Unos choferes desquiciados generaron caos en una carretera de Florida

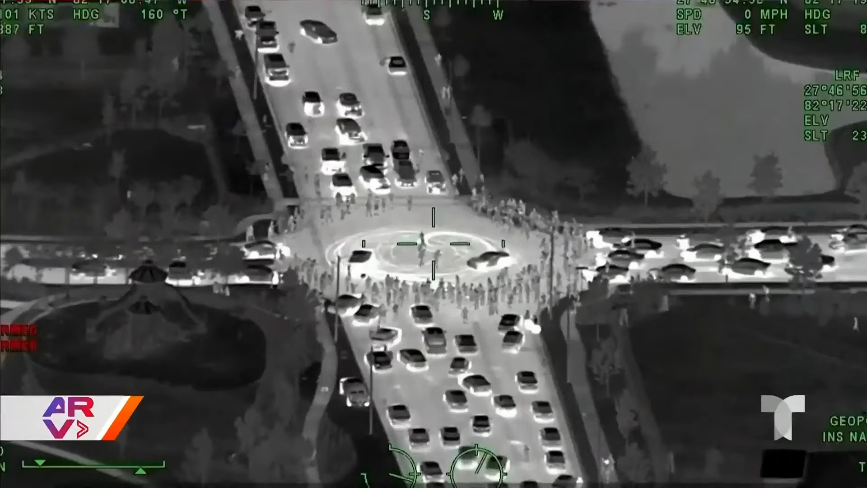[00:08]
Mire las imágenes captadas desde un helicóptero de la policía usando esta cámara de
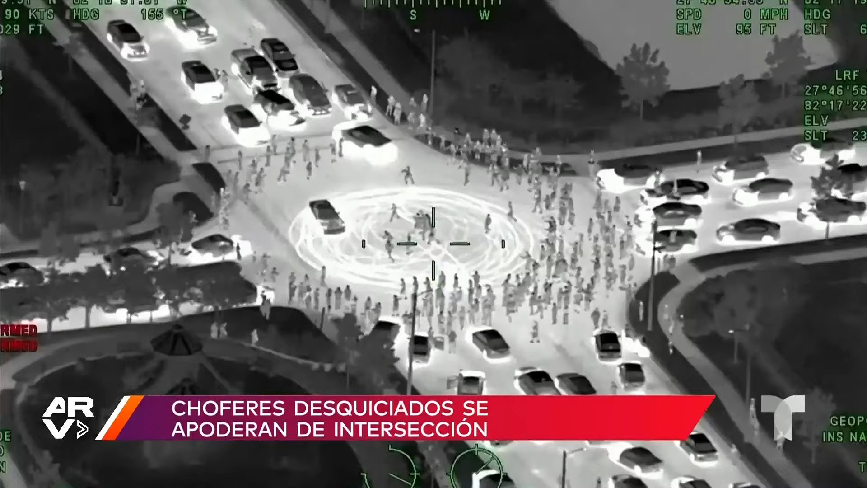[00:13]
visión nocturna y ahí se ven a dos choferes haciendo estas famosas donuts delante de cientos de muchachos. Incluso lanzaron hasta fuegos artificiales y todo
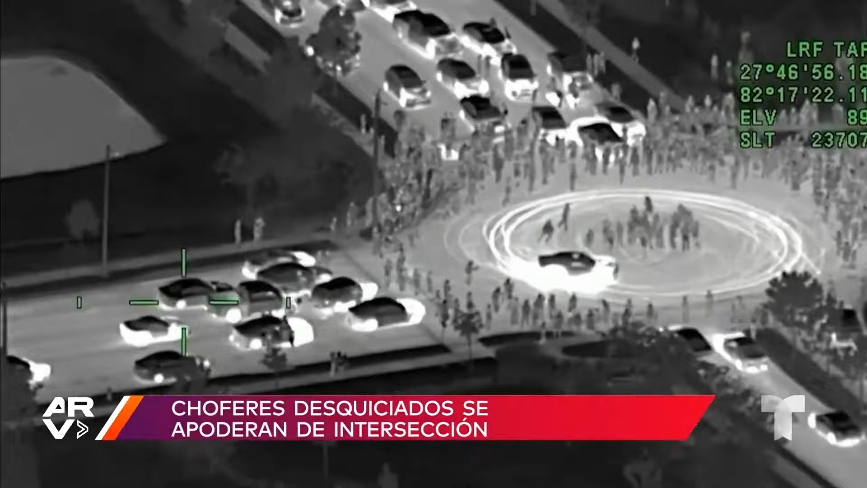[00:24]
mientras decenas de conductores estaban varados.
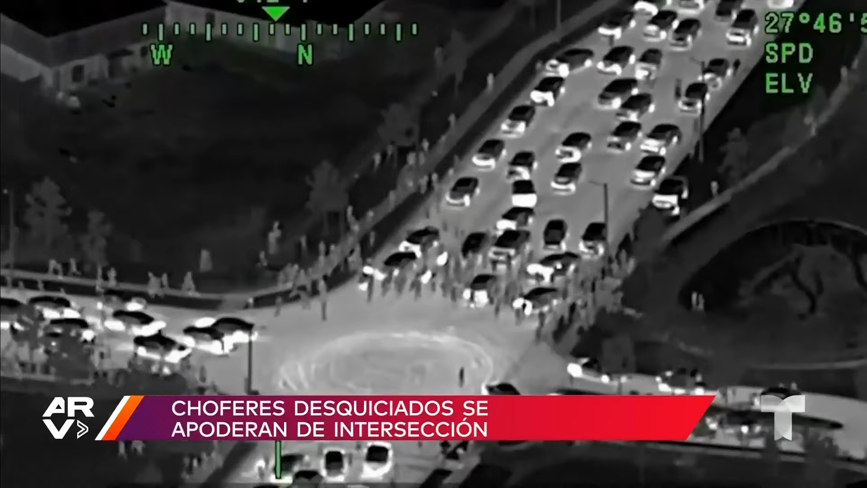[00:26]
Minutos después llegó la policía y todos escaparon corriendo.
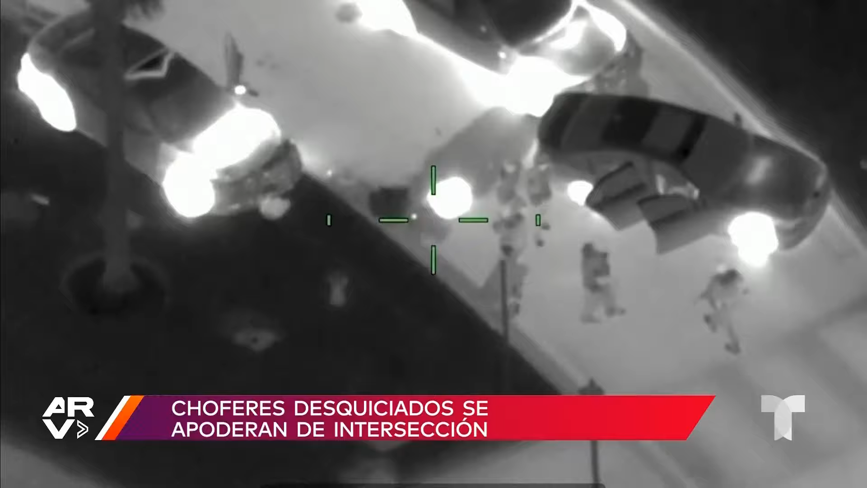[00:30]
Sin embargo, los agentes atraparon a diez choferes revoltosos y también escuche, confiscaron tres pistolas.